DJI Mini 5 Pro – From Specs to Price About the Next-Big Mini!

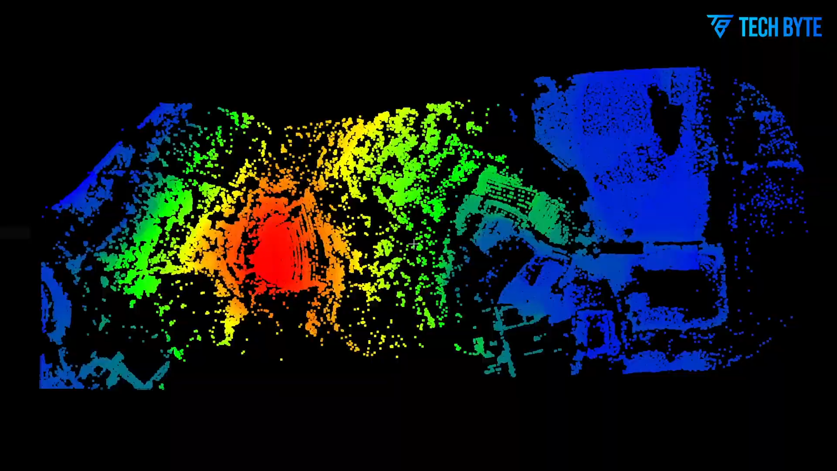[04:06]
making it safer and more reliable in low-light conditions or complex environments.